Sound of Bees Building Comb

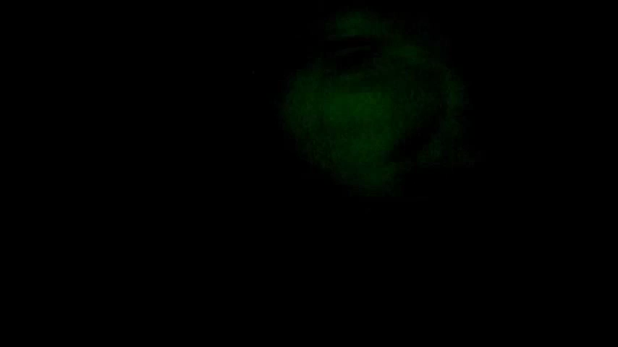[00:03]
You probably won't be able to see very much because it's nighttime right now, and rather dark. In fact, it's just after one o'clock at night.